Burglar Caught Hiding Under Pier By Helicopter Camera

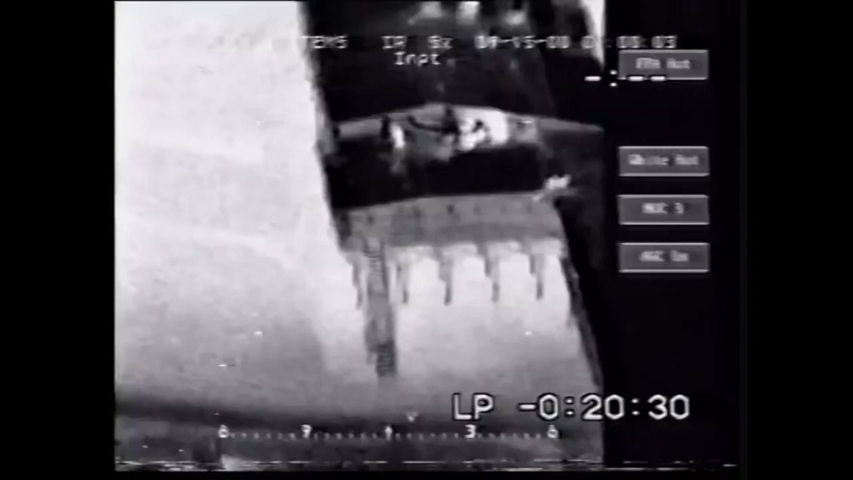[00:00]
No, this isn't a bombing raid on Baghdad. It's actually a quiet Florida seaside town. And instead of the international war on terror, we're about to witness Merritt Island Police Department's war against stupidity. This guy probably hasn't done much more than steal a couple of Florida oranges, but the local cops have set the full works on him, including a helicopter with an infrared camera and searchlight.
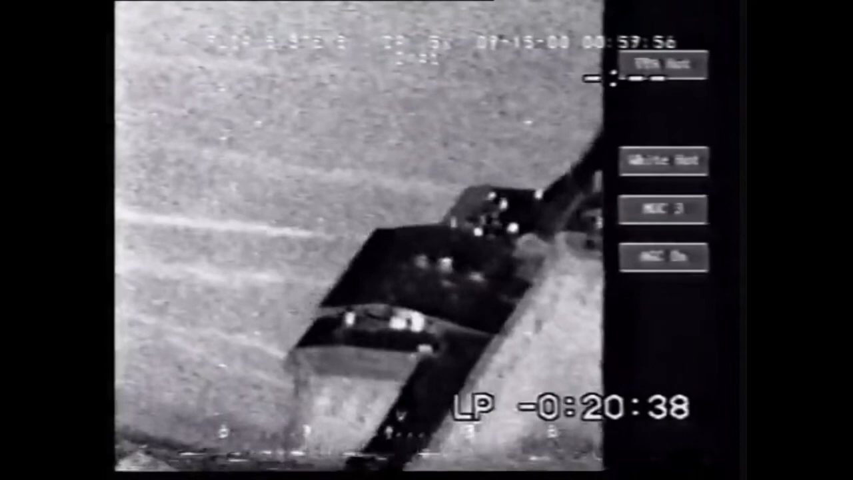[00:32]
But the hopeless fugitive probably couldn't outrun a glacier. If he'd gone this way, or even this way, he might have made it. Instead, he's picked the worst escape route possible.
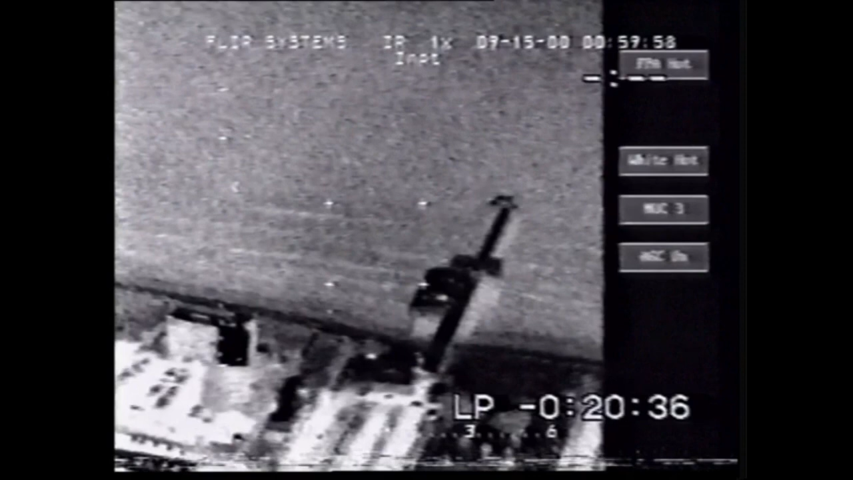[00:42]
The pier.
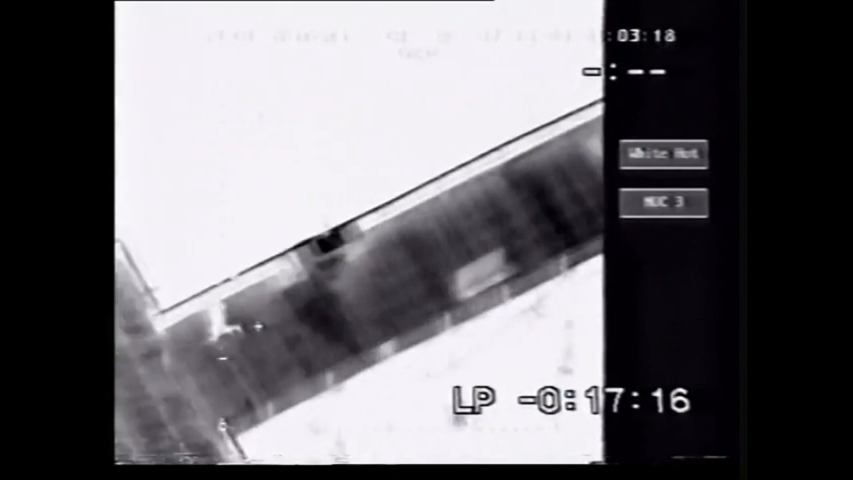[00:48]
It's not until he gets right to the end of the jetty that he realises there's only one way to go. We're gonna line him up real good for you if you can get a look at him, if that'll help.
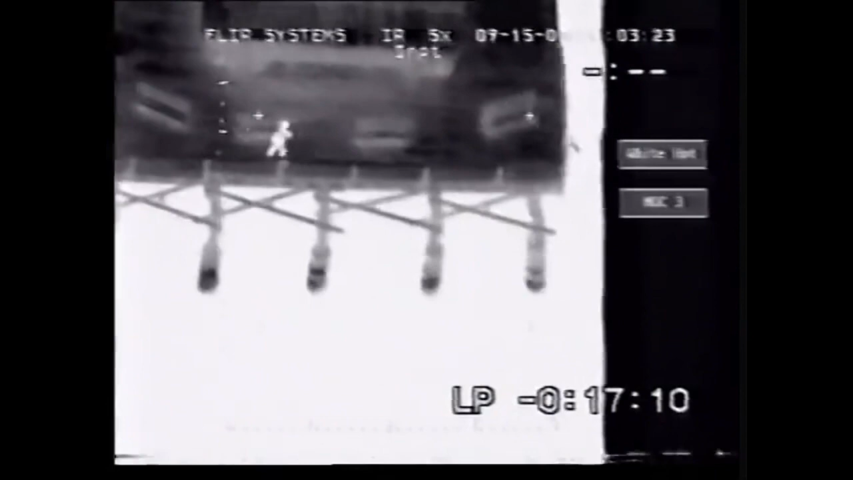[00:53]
He's getting to the dock at this time. Coco Beach is requesting K-9 assistance. He appears to bite the bullet and head over the ledge. Get on that east side for me. On the rails! He's all the way at the end of the pier, all the way at the far inside of the pier.
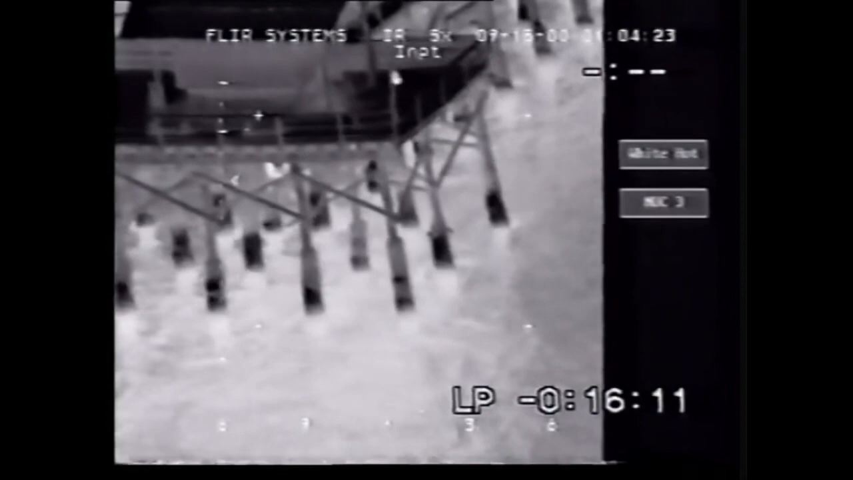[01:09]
He's climbed up under the dock. But, apparently scared of getting wet,
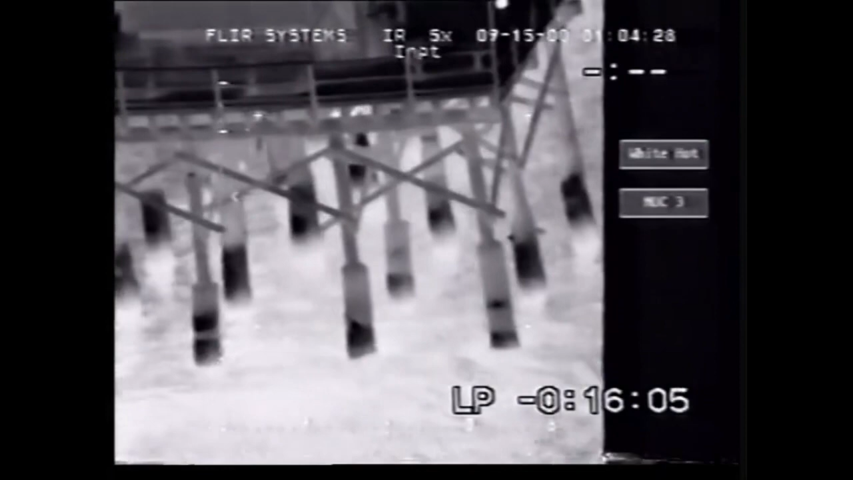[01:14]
the suspect tries to put off the inevitable by climbing under the pier and clinging onto one of the supports. We're lining him up now.
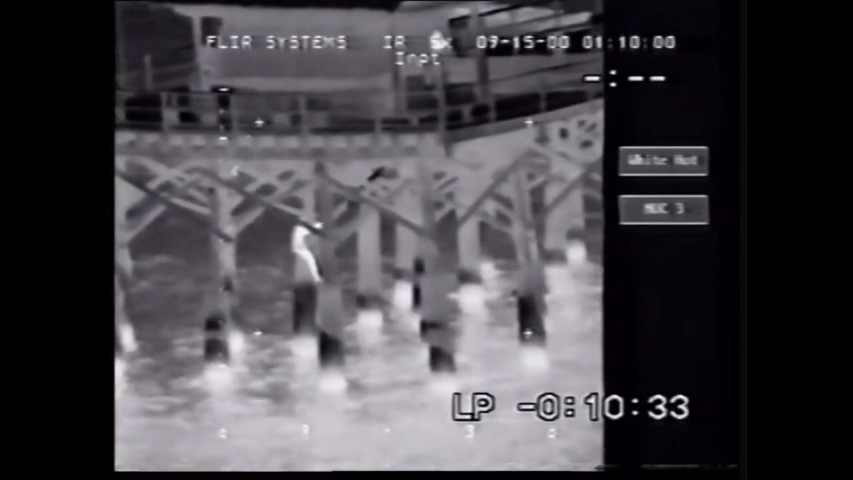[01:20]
He's went underneath the pier. There's one of y'all standing beaches. The chopper swoops in for a close-up, but the criminal just shuts his eyes and holds on tight. Perhaps he's hoping that, if he can't see them, the cops will just go away. But they don't.
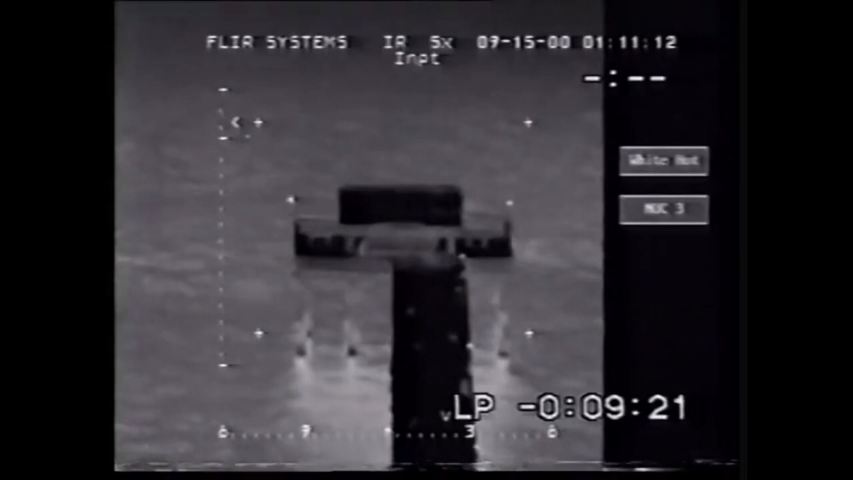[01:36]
So while the copter is busy circling for a better shot, the runaway finally drops into the ocean here.
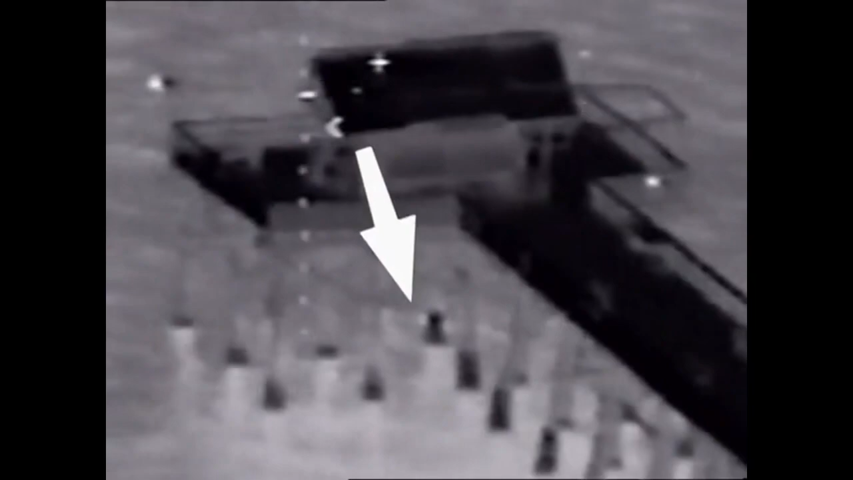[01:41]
You might want to get a boat or something out here.
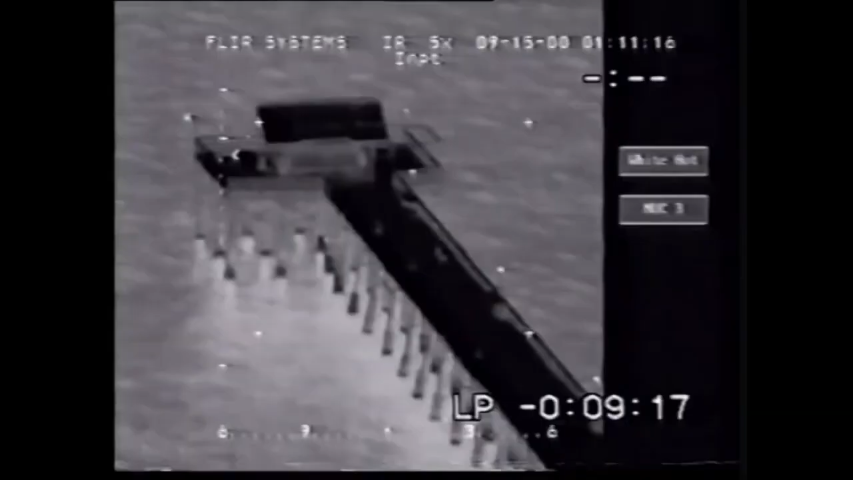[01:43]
I think you can just slip down in the water.
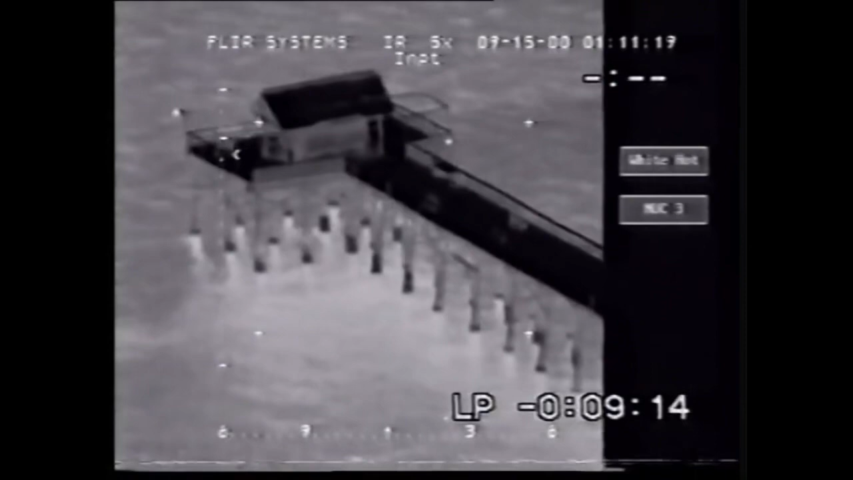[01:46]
Maybe re-energized by the cold water, the guy makes an inspired bid for freedom.
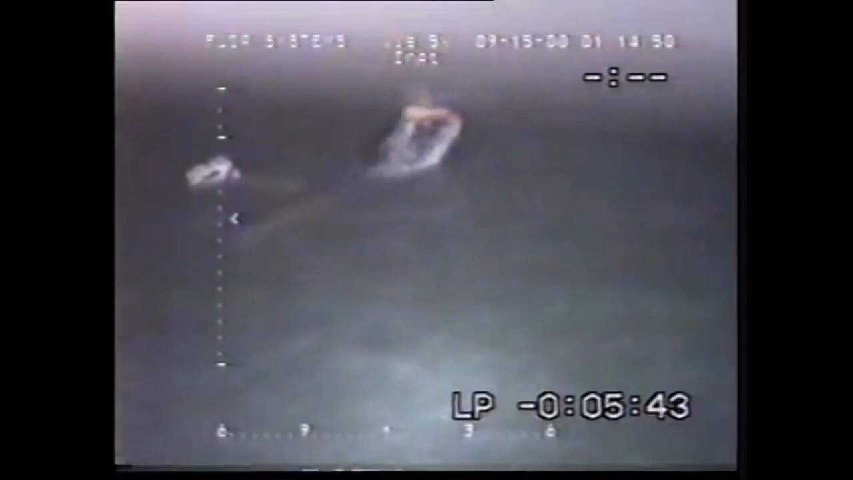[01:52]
But his burst of energy soon evaporates and he ends up just floating around like a great big pillock.